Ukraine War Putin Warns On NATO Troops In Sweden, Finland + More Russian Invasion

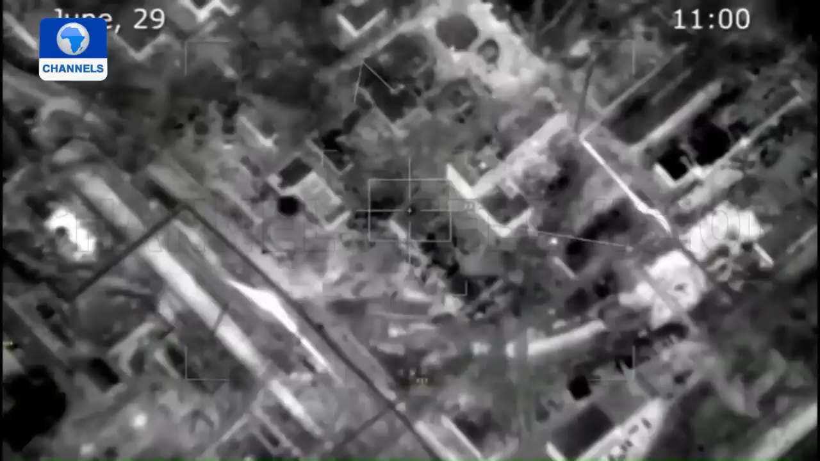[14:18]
Only 30 from 350 servicemen remain in this unit.
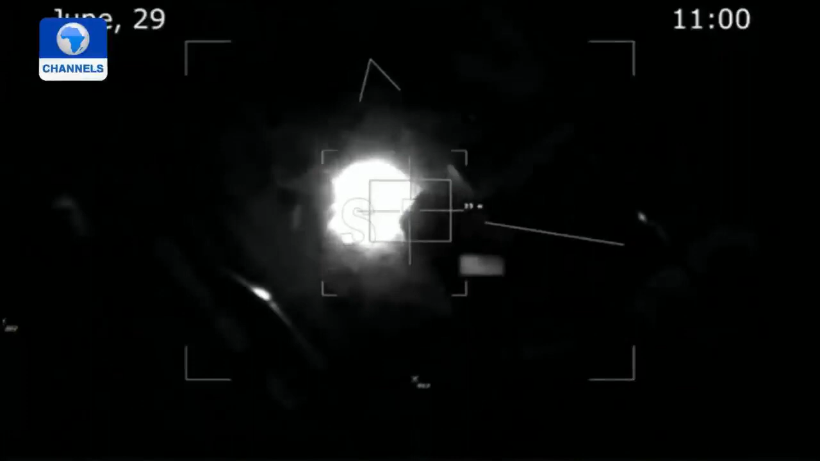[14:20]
High-precision attacks launched by Russian aerospace forces have resulted in the elimination of four command posts,